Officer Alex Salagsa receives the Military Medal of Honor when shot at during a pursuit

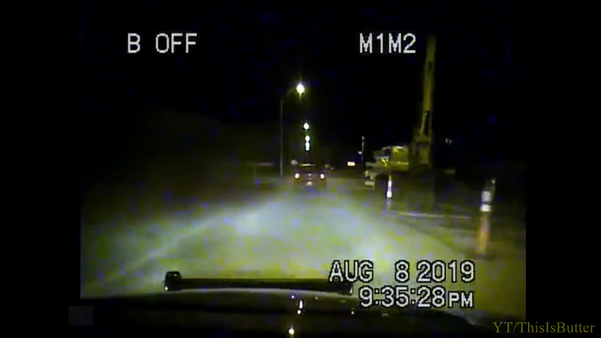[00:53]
I think they're shooting at me now. Yep, they're firing at me.
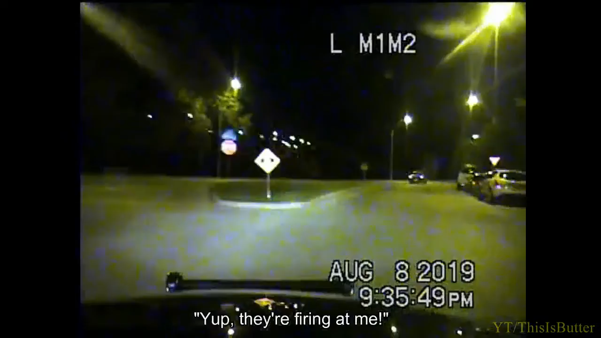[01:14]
Look at this, Martin Luther King, 66. It's a red card. Drop the assist. Okay, we're headed on Woodland from Dr. Martin Luther King. Captain 66 on Woodland. Backside three times. Kevin takes the ball. They're firing. Give his car down.
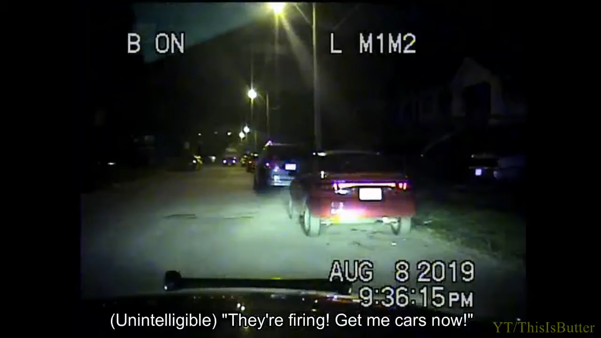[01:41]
High caliber weapons. We're headed eastbound.
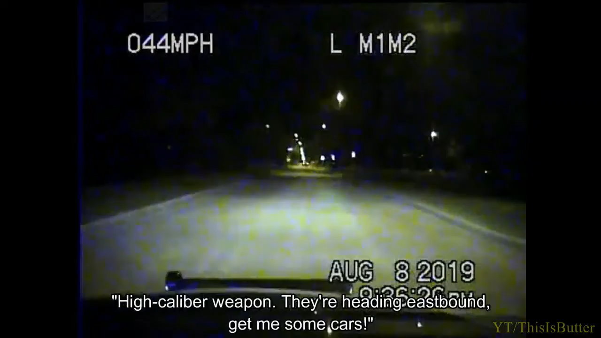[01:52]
Give me some cars. Sixty-seventh Street.
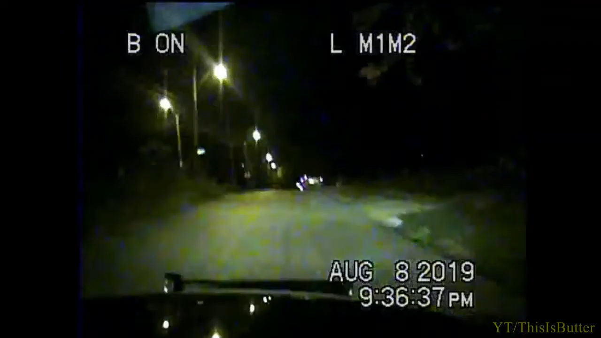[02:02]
They just headed northbound on Park from 67th. Drop it citywide. Heading east on Meyer. Give me some cars. East on Meyer. Red corridor. Backside three times.
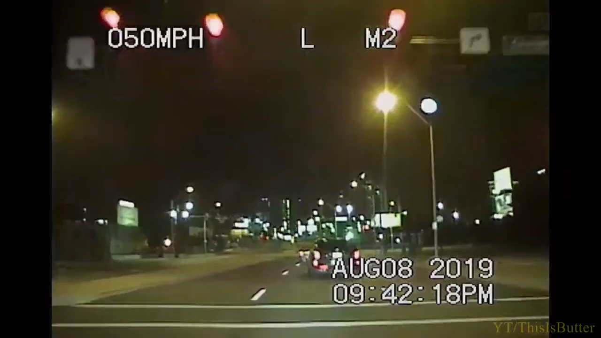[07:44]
Truman approaching Locust, going through the curve right now.